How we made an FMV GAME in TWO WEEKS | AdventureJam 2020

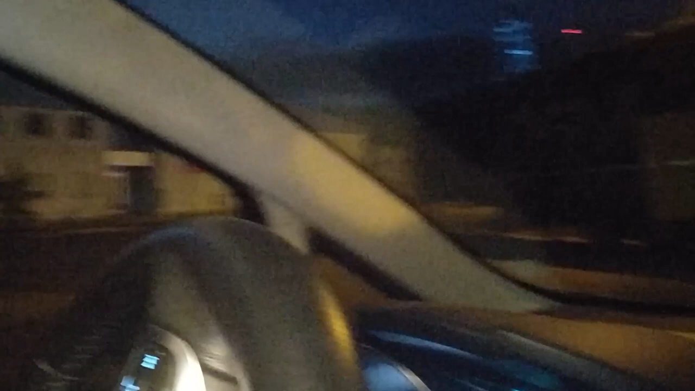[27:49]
Pulls in around the bend, and has a merry drive around the whole bend, and then, you know, just sort of passes me...